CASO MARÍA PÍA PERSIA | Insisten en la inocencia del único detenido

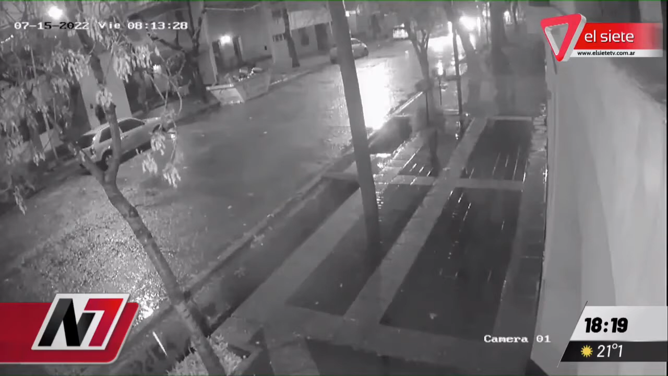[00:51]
en donde lo que se va a demostrar con las pruebas que presente, al menos lo que considera la parte defensora de este hombre, que es inocente y sobre todo porque recuerden
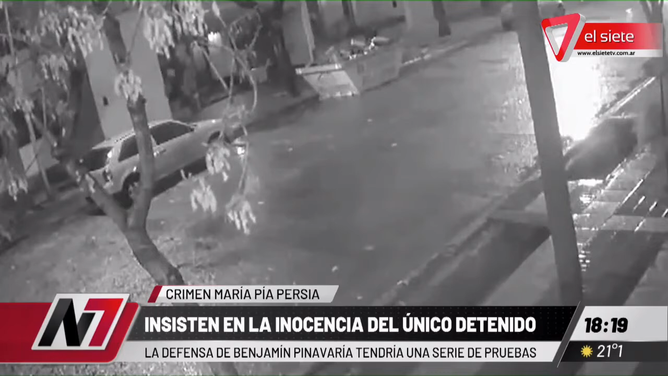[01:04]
que este caso que estamos viendo en imágenes ocurría en ese día que nevó, fue un viernes y que estaba muy frío, muy solitaria las calles de Mendoza.